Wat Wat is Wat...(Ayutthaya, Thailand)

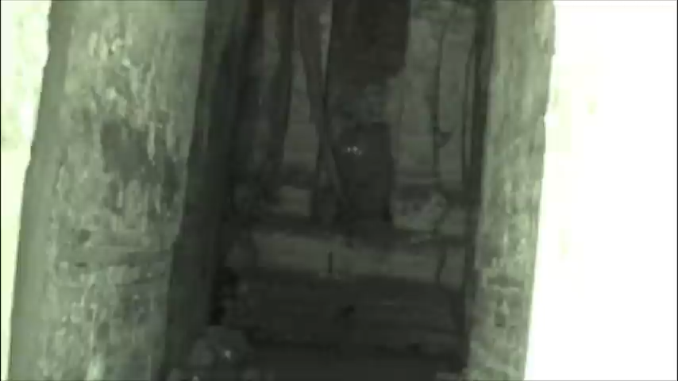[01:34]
I'm in this thing in this Wat. And I hear squeaky noises. And I don't want to go any further. But I think that's a dead bat. Ah, it's flying. I'll be right back. Bye. Nice. You